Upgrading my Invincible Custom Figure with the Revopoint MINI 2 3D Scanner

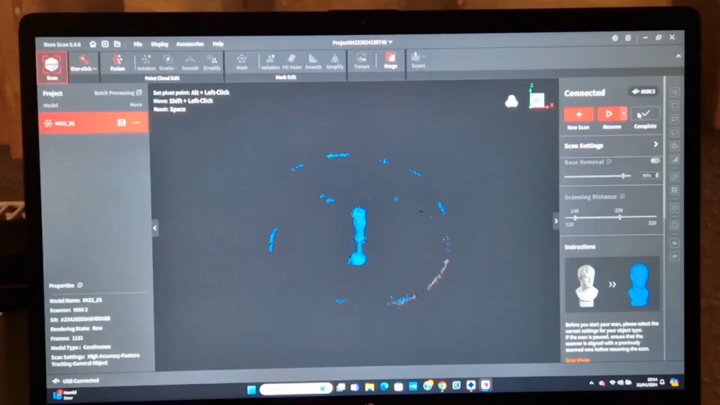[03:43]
speaking of which this is the software you can go into one click apply
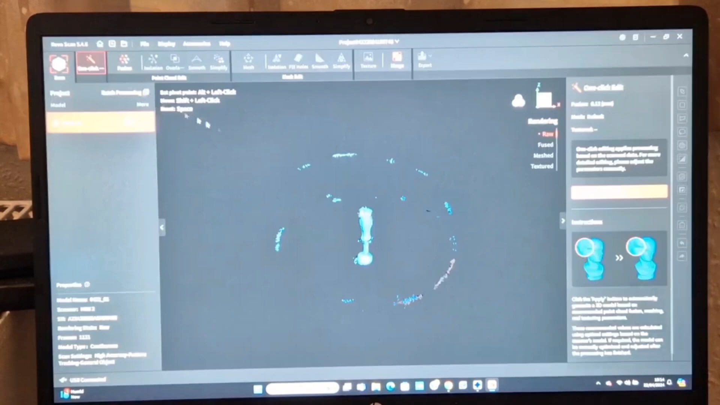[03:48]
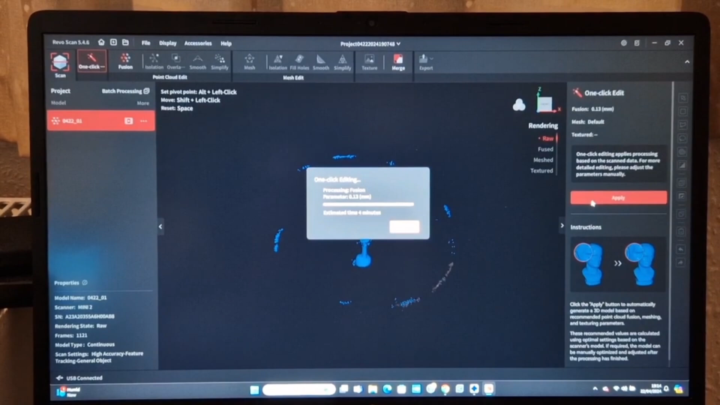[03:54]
and it will also give you an estimated time but it will do most of the work for you and if you don't like it you can go back and do it yourself
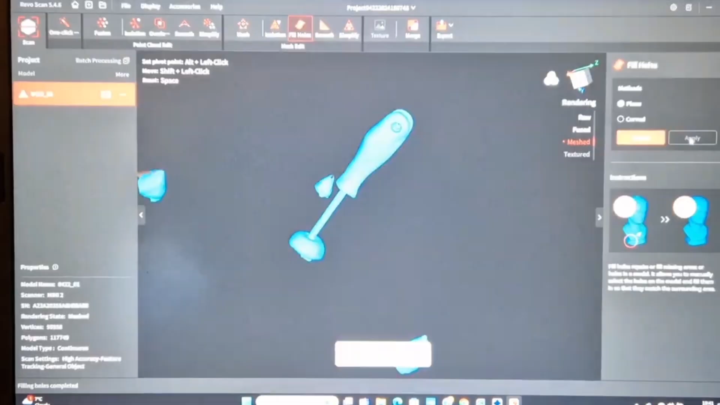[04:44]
and there you go that's all the holes covered and this is now one meshed object
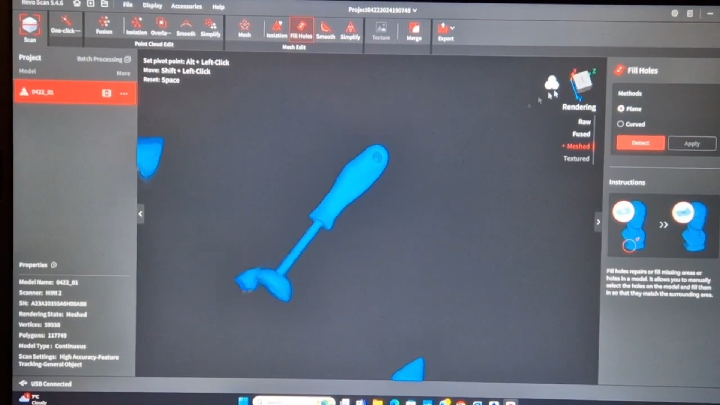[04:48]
so now I want to get rid of those little BluTag triangles so I'm going to isolate them and I do need to turn the value up here just so it detects a bigger object
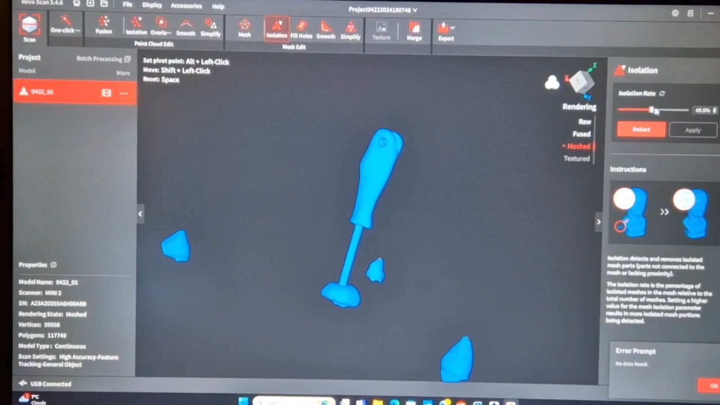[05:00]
you'll see it will highlight those as red